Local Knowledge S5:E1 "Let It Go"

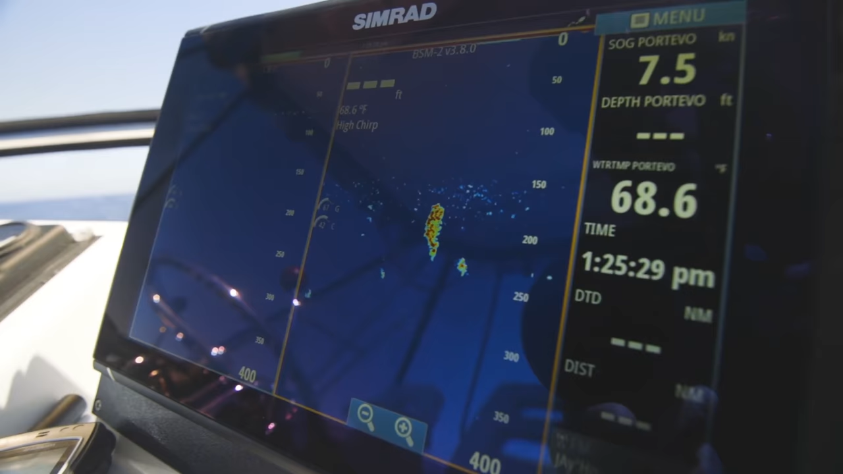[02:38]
On screen: water 68.6°F, speed 7.5 kn
Here they come, here they come.
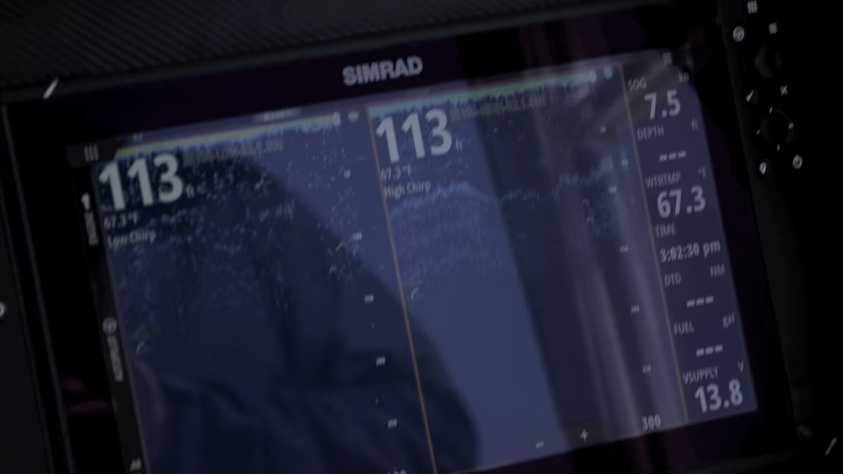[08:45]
On screen: depth 113 ft, water 67.3°F
And you can't buy a bite. No, this isn't what we want, but we're going to slide up here a little bit and drift.
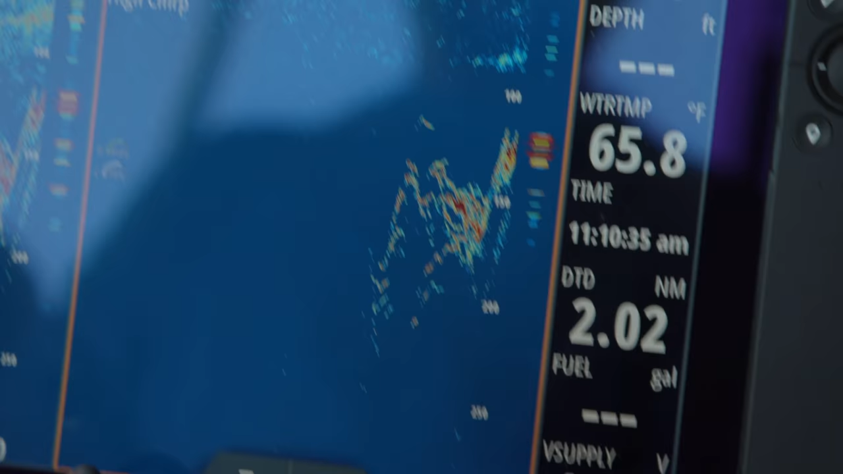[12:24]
On screen: water 65.8°F
There's something about it. And it's at a hundred feet now.
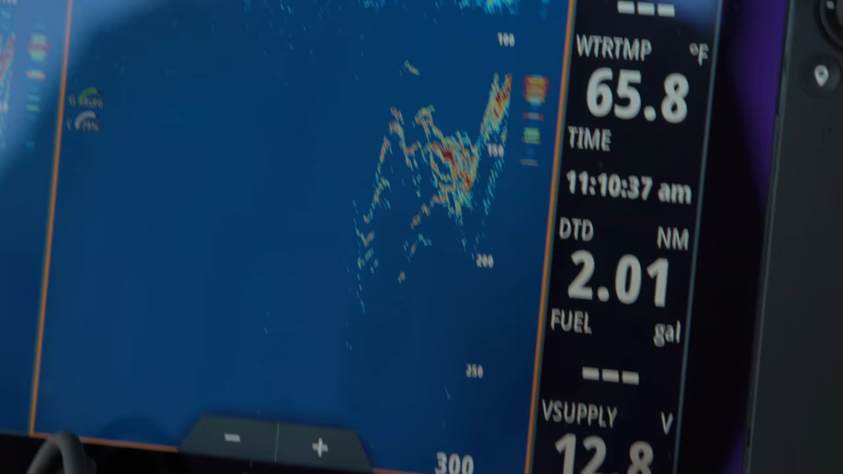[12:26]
On screen: water 65.8°F
There's something about seeing that, you know, it just gives you hope. You know, you're out here a certain day.
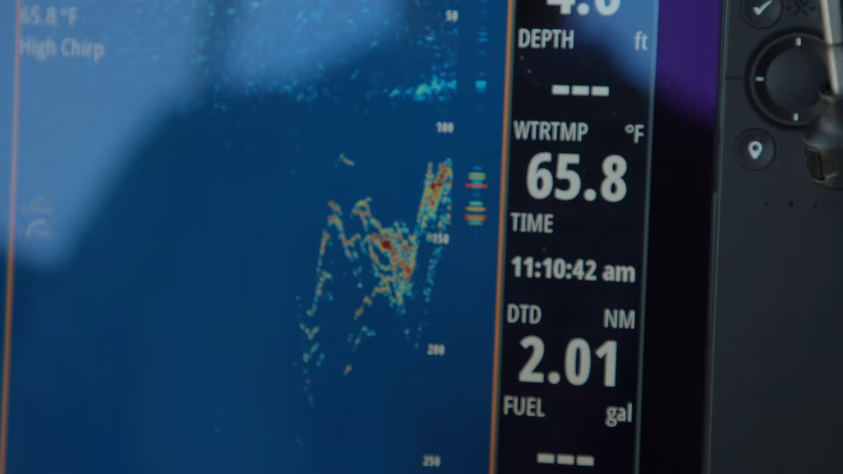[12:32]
On screen: water 65.8°F
Last time we were out here trying to tag one. I mean, I don't think we marked a fish in two days.